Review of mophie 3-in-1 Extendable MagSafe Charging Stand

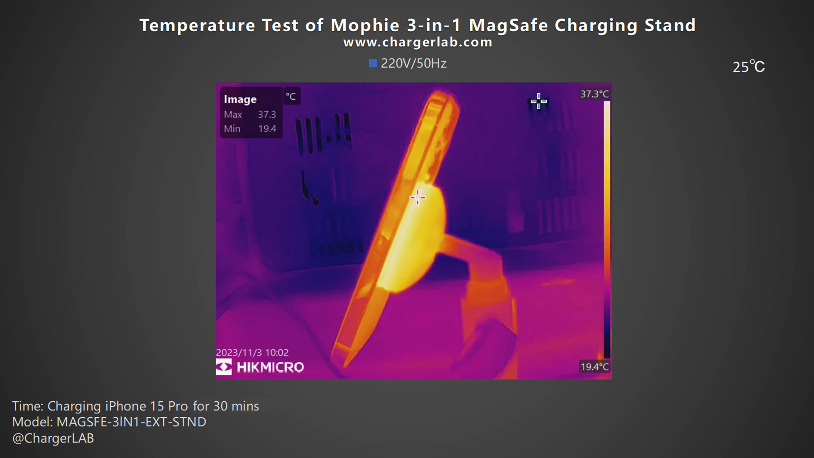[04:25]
On screen: max 37.3°C, min 19.4°C, scale top 37.3°C, scale bottom 19.4°C
It is suitable for daily use and will not feel hot. As for the Apple Watch Ultra, the maximum temperature of the Apple Watch charging area is 37.1 degrees Celsius. The temperature is about the same as before. Since you can chose the temperature to almost the same as your body temperature, the full charging speed is a bit slow.